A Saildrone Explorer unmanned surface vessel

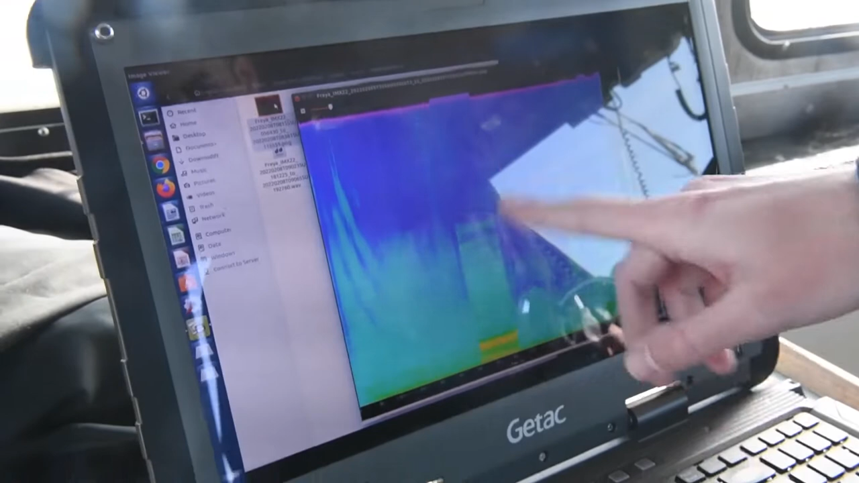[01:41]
And then this here is just the pump from the glider, so that's like garbage data here and here.